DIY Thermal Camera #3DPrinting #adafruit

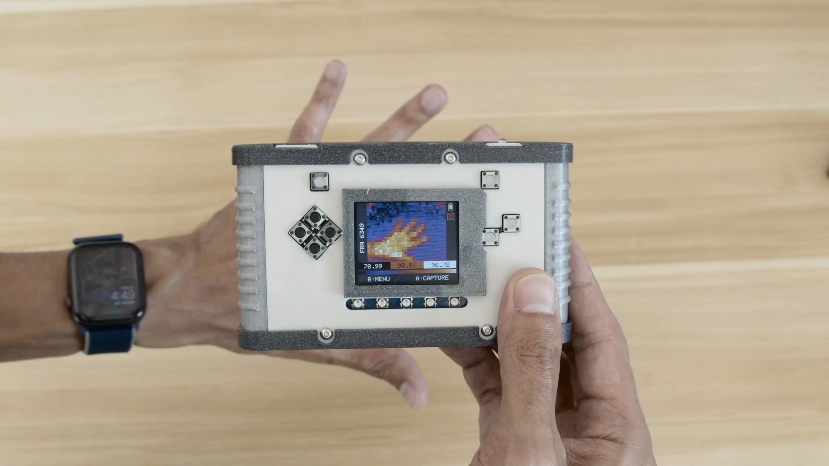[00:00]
Hey what's up folks, in this project we're building a thermal camera using Adafruit's Pi Badge.
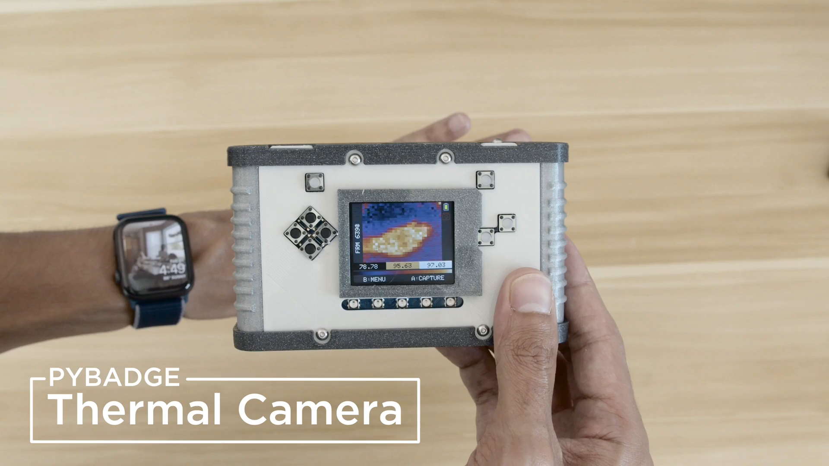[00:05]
We think this could be really handy, especially if you need to take temperatures without having to touch anything.
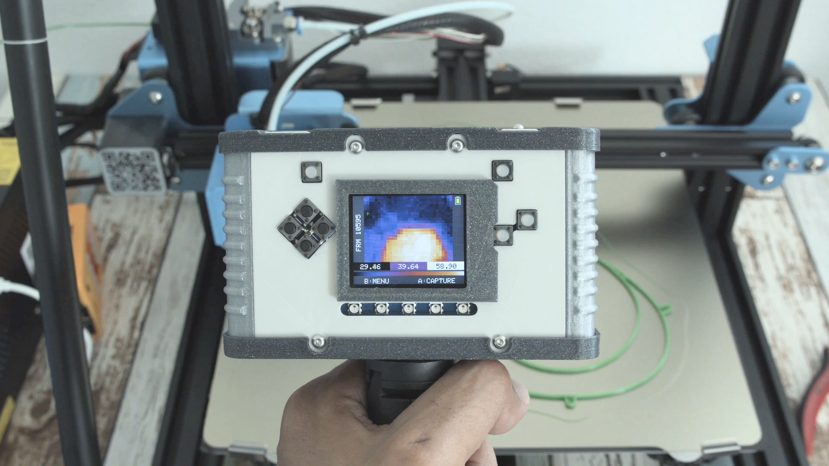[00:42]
The code was written by Eduardo and it uses the Adafruit Arcade libraries for Arduino.